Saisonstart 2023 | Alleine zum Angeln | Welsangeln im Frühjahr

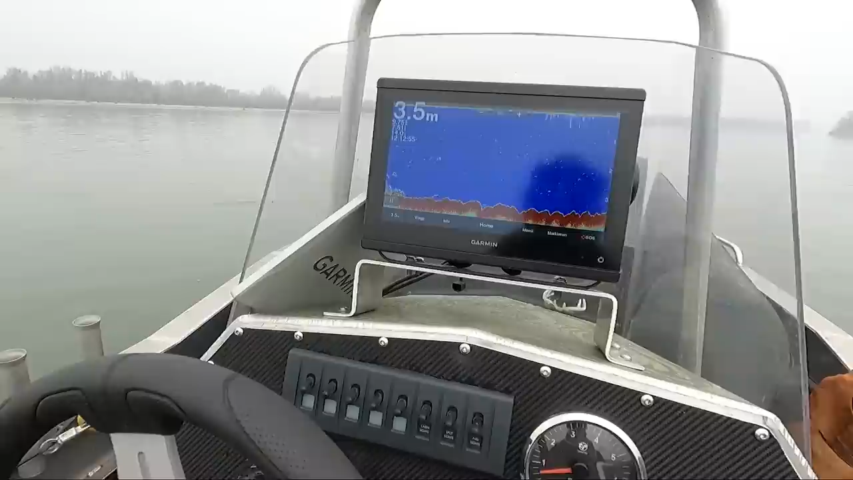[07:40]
On screen: depth 3.5 m
Wassertemperatur haben wir knappe 10 Grad. Sieht doch ganz gut aus.